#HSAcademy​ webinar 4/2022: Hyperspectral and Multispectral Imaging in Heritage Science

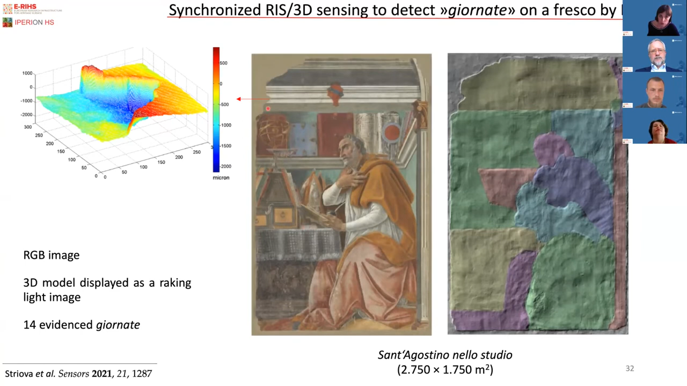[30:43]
of the original material that was preserved during the detachment process, when the fresco was positioned on a new substrate and this depth or this thickness is on the order of one millimeter.